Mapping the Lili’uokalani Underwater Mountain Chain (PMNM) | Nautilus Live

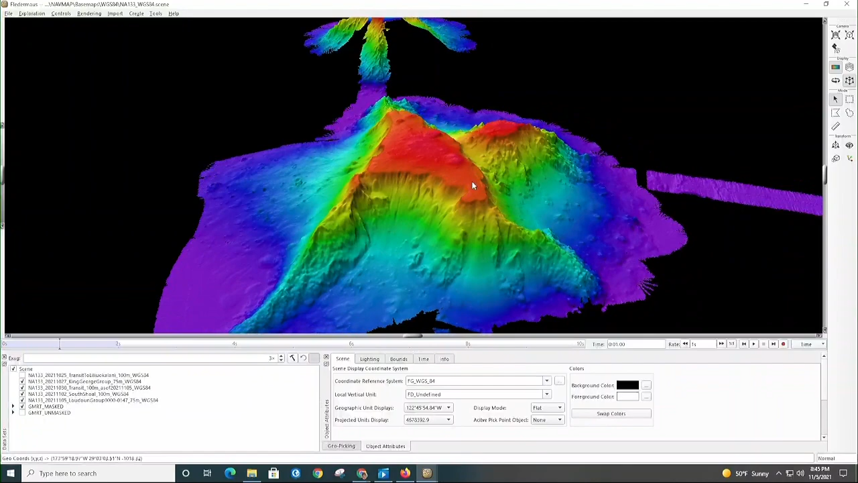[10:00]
We've only really mapped about 20 percent of the world oceans. And so the rest of it is just an estimate. And it's a pretty good estimate, but it's not necessarily fact. And you wouldn't have the detail of a level like this where what looks like possibly just one really large seamount. Going back to the base data.
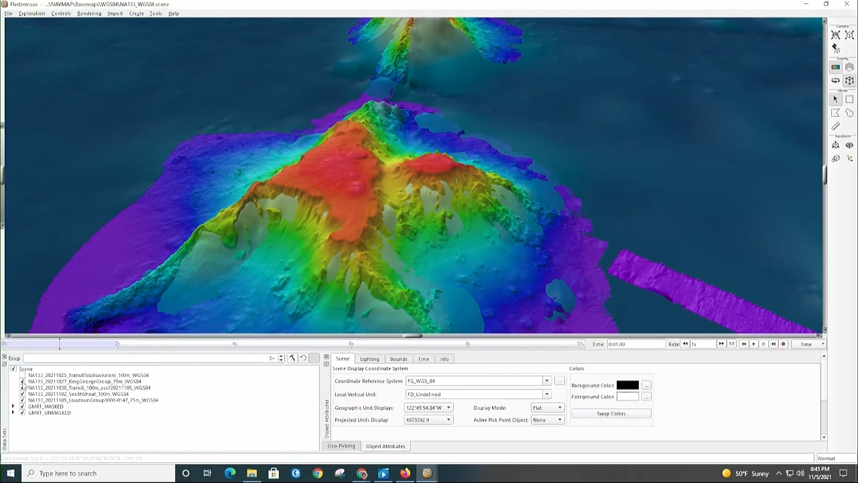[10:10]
There's some indication that maybe they're separate, but not as much as what we can see once we have it really, truly, thoroughly mapped with the multi-beam.
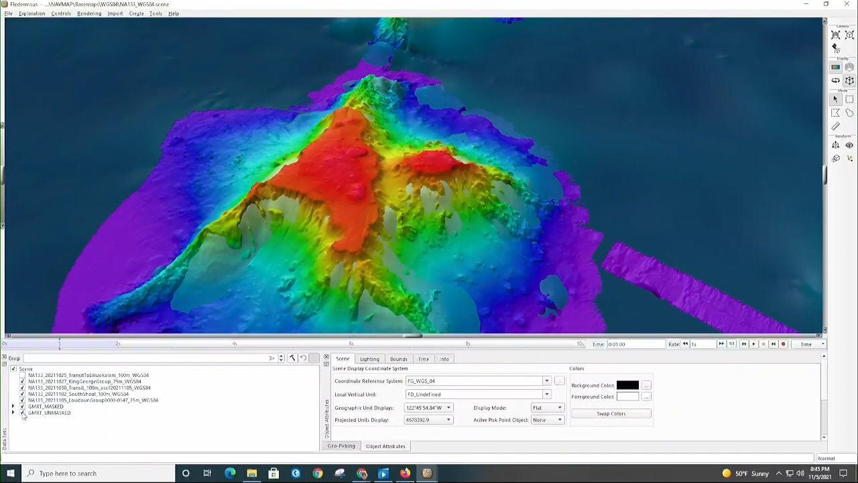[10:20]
So we completed Loudon and we transited directly to Mercury,
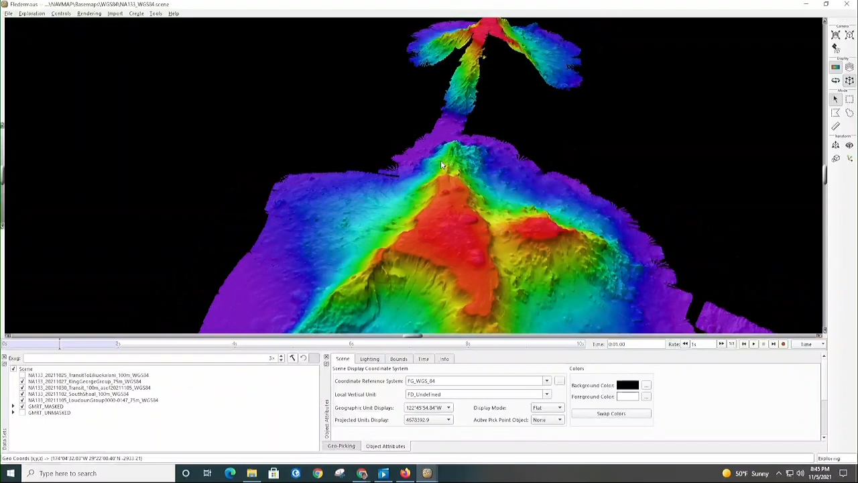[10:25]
which is so close that we didn't even, couldn't even start a new survey project.
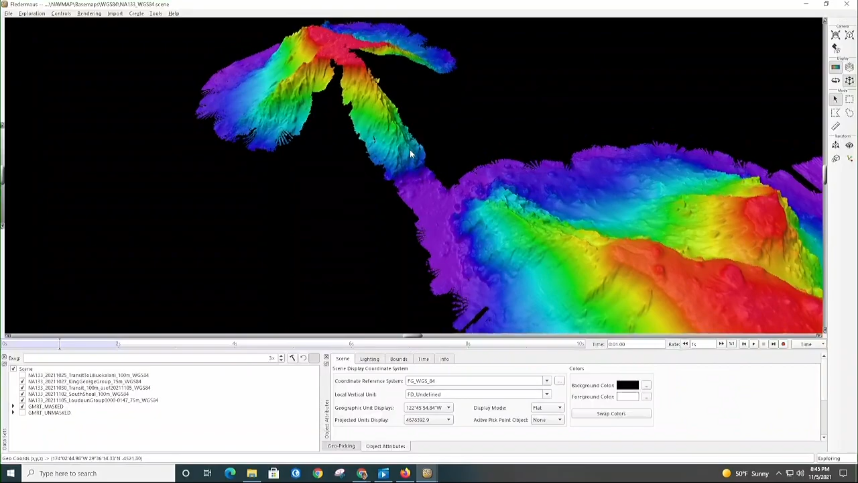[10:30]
It was just so close to start going up the side of Mercury.
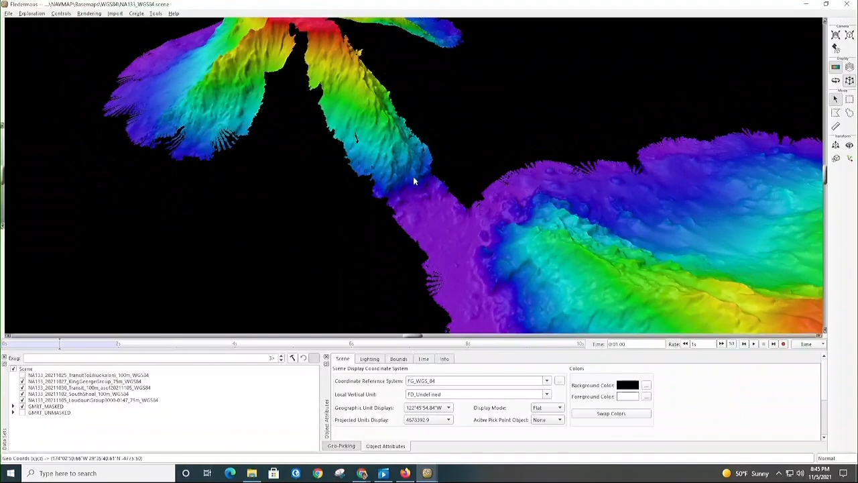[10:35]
So we started with an exploratory line to cross the entire top. So that was this kind of line marching up this ridge.
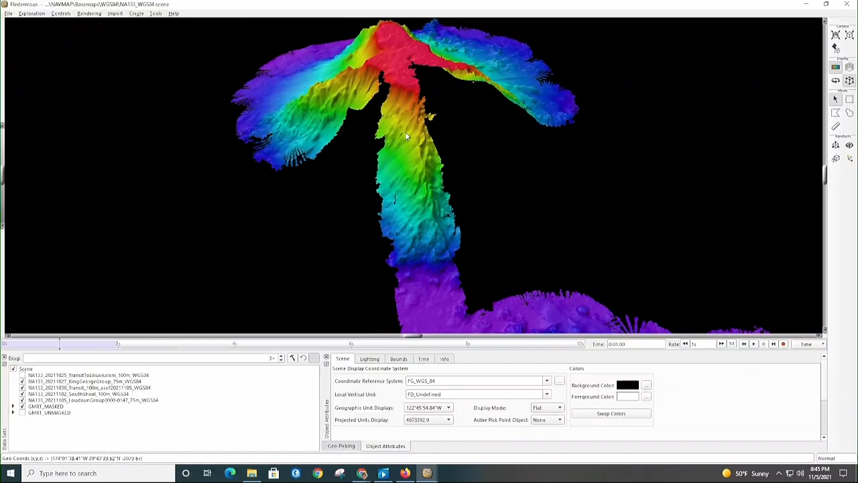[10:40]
And we crossed over the top. Came back down the other side to really get a feel for the extents. And now we're mapping our way from north to south on Mercury seamount. And the state is not completely processed yet.
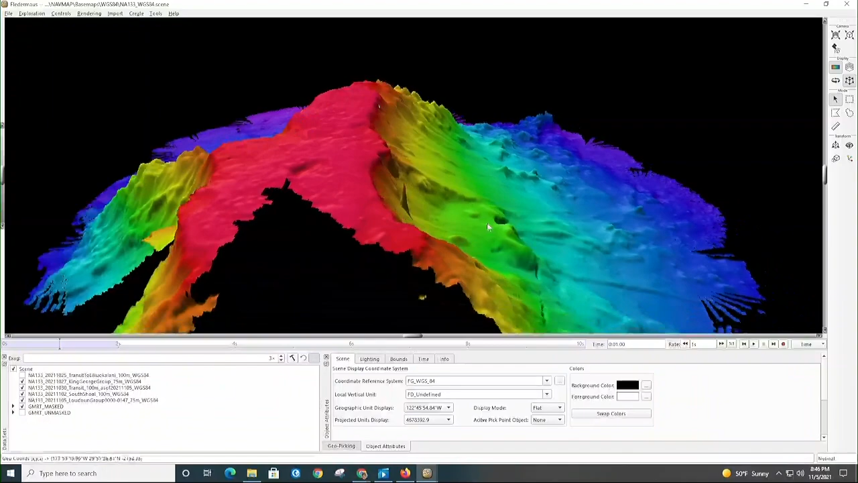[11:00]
So there we see an artifact of the multi-beam. There's an error there that's causing that spike. So as part of our work as surveyors and mappers, we will go and get rid of those. They're just anomalies. Sometimes the sonar picks up fish or things in the water column, or just loses the bottom,
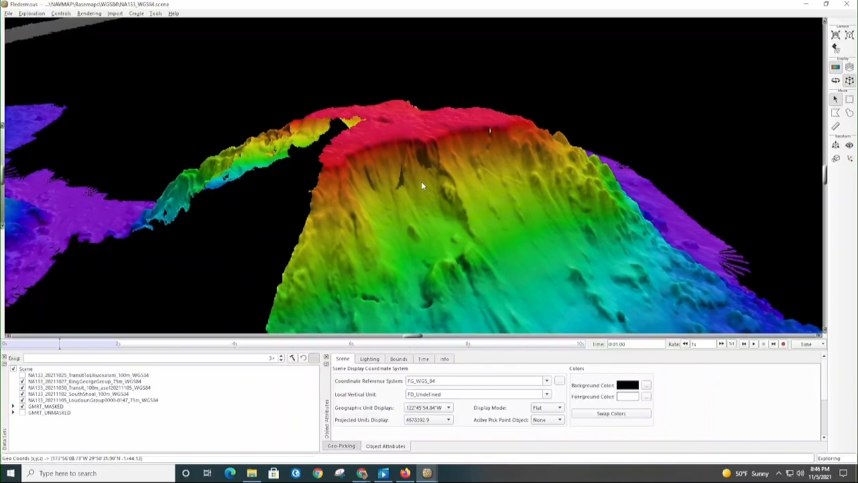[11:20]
especially over really steep topography like we have here. And so you'll get these spikes. And that's when we talk about cleaning multi-beam data, that's specifically addressing issues like this.
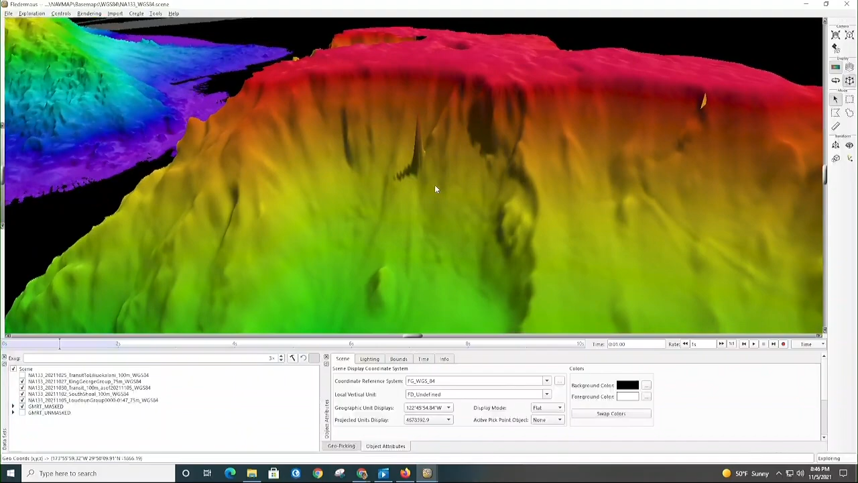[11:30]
So before this data is finalized, that spike will disappear.